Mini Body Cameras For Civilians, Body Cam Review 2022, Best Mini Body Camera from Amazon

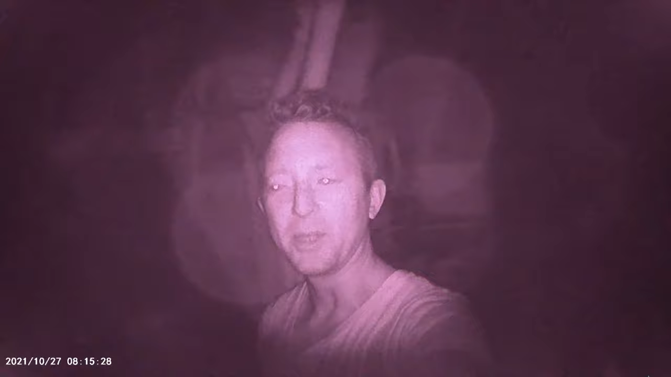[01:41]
So I'm interested to see what the camera can pick up in a pure dark environment. All I'm doing is twisting in a circle and then we can walk back out.
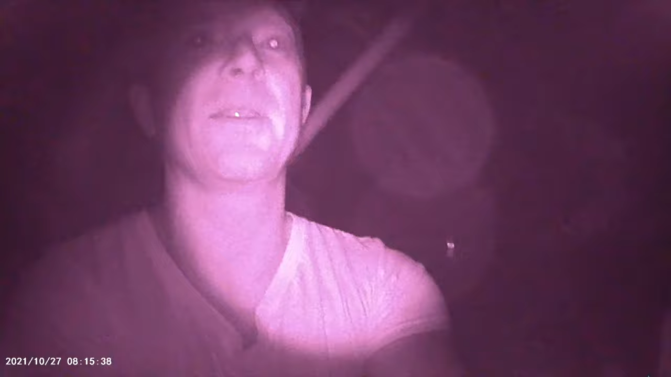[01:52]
And that's your test for nighttime settings. So this thing works well and it does exactly what you expect it to do.